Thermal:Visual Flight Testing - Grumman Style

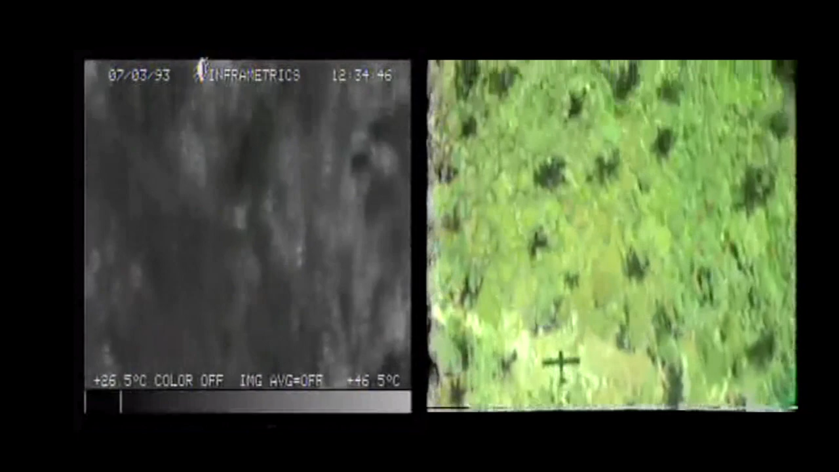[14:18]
All the way down, let's climb. That looks like a neat area. Yeah, they're water skiing down here on the navigation canal.
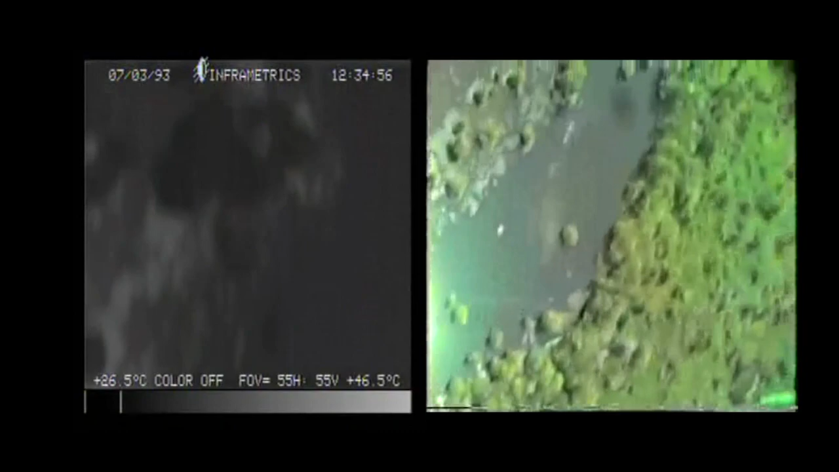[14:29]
On screen: scale top 46.5°C
Uh-huh.
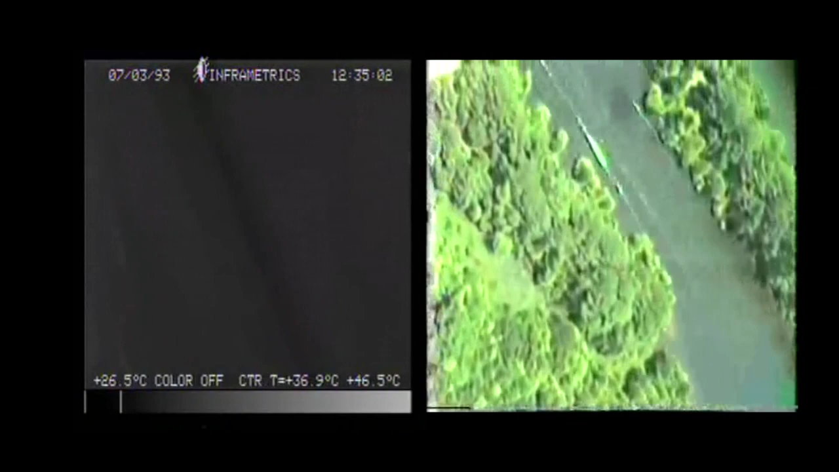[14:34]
On screen: spot 36.9°C, scale top 46.5°C, scale bottom 26.5°C
Let's see if there's any turning up any cooler water from underneath the surface with that boat. I've had to go to like 5 degrees. There he is.
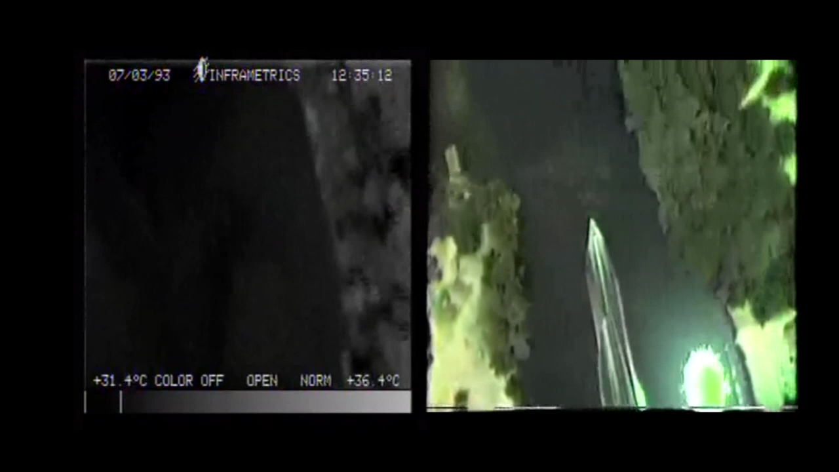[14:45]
I didn't see any wake or anything.
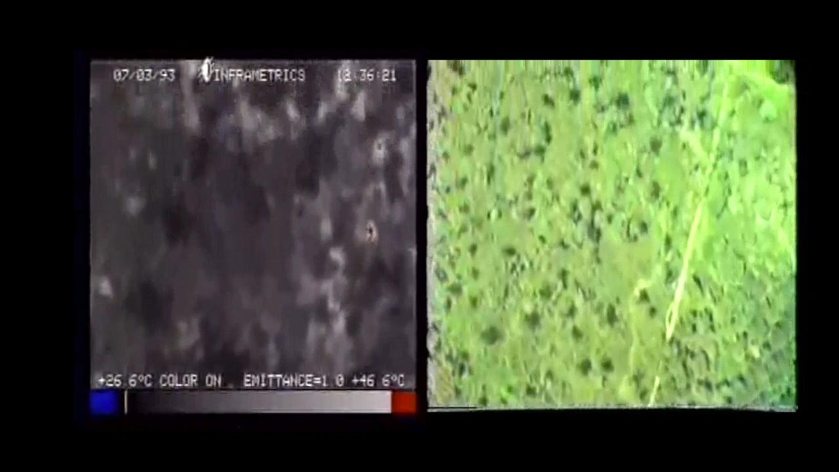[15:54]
On screen: scale bottom 26.6°C
Flip me over to visual. Okay, help me line up a little bit. Much better. Showing 81 knots over ground.
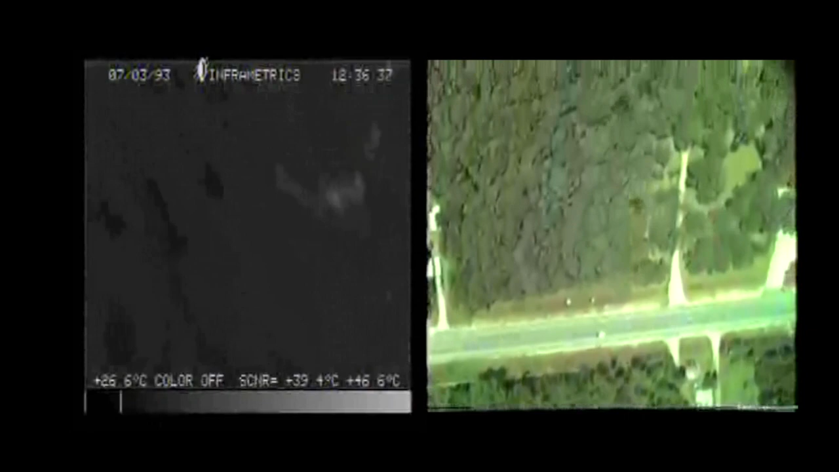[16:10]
Different. Up this way a little bit.
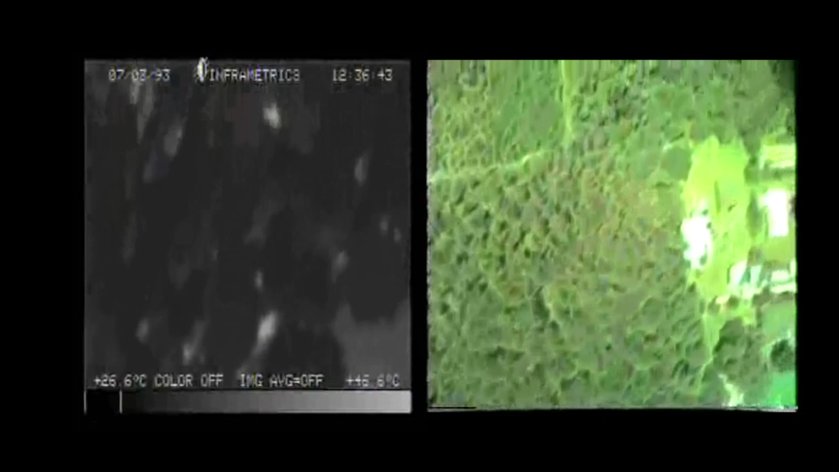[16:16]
On screen: scale top 46.6°C, scale bottom 26.6°C
There we go. Oh, I missed them again. Right off to the side. Yep.
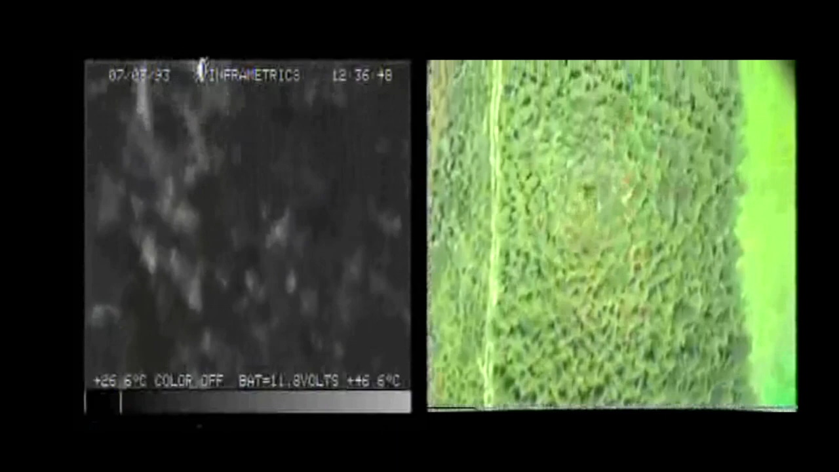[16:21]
No problem. You want it in color? Nah.
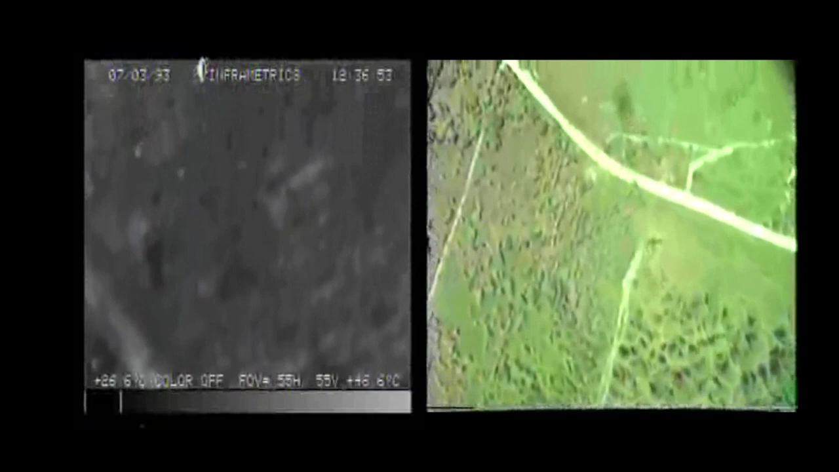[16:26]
Well, let me get them in black and white, then we'll go back and do a pass in color. Okay.
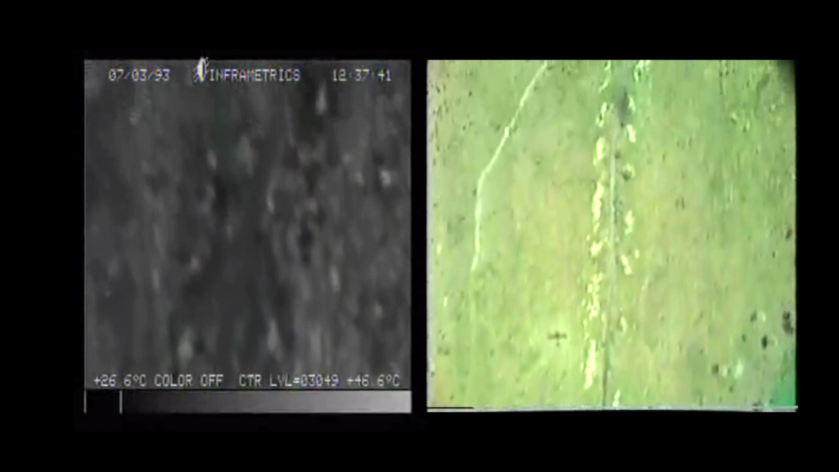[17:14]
We are flying the Lacombe, Bayou Lacombe. Right up to your house.
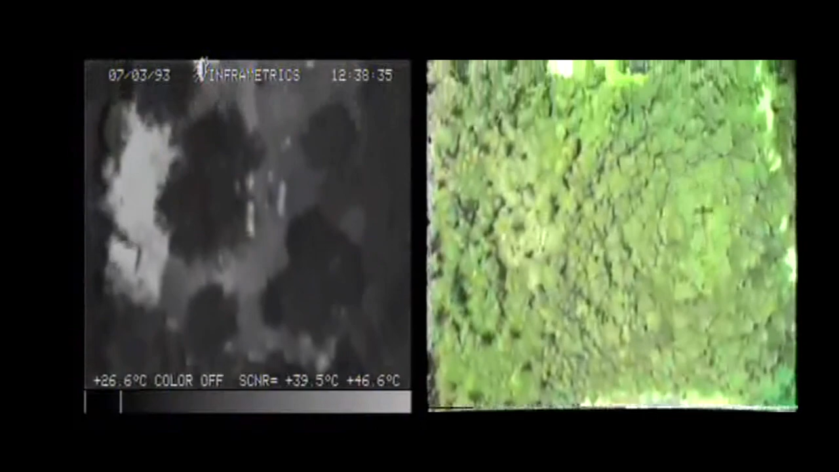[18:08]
Flight out traffic. There you go. Oh, that's on the wrong side of the road.
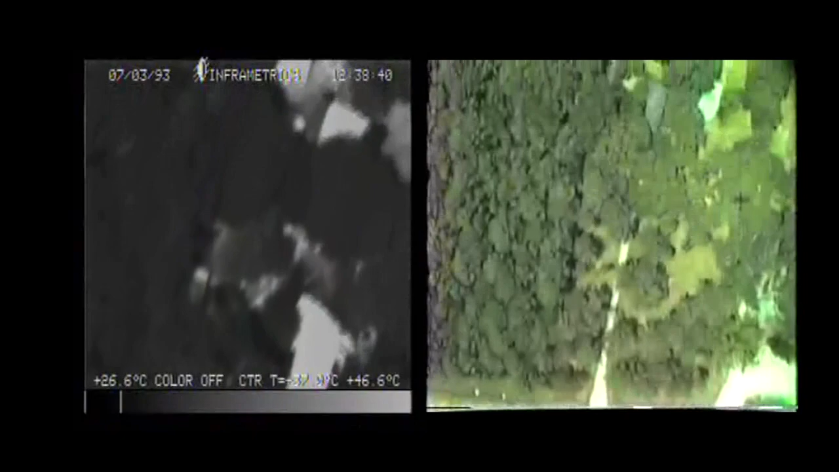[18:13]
On screen: scale top 46.6°C, scale bottom 26.6°C
There we go. Dr. Dunn, there's my house. There's my house.
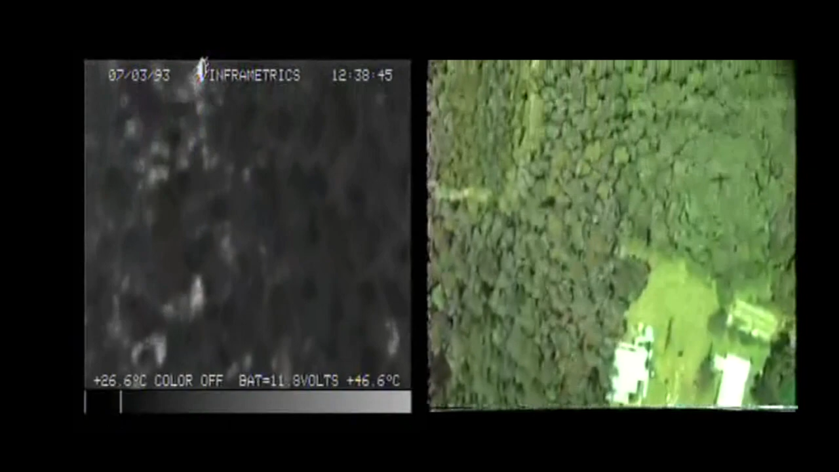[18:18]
Got it. Finally. Okay. About time. Right here near the color. I'll do one pass in color.
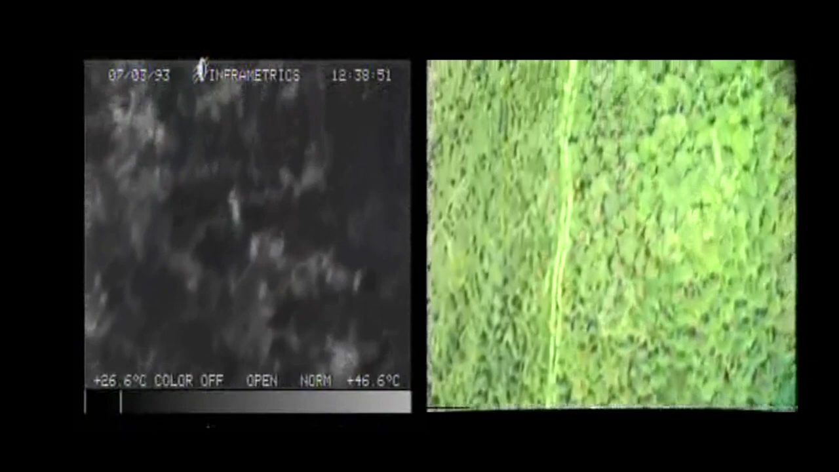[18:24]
On screen: scale top 46.6°C
See this corner down over here?
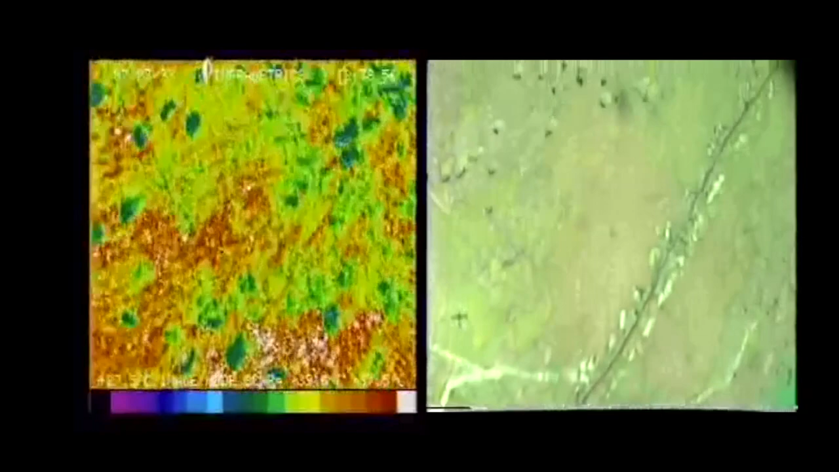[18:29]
What? See this corner right here?
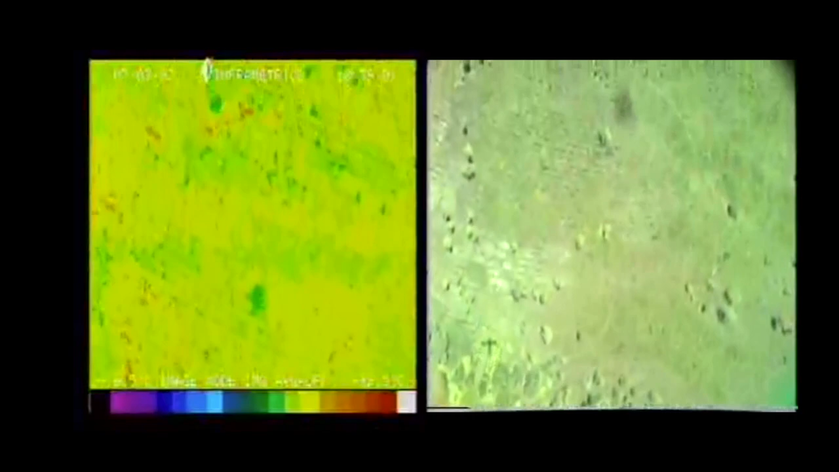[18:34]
Uh-huh. And the trees where it's clear? Uh-huh. They've been having a lot of kids coming out here and setting fires to chase game.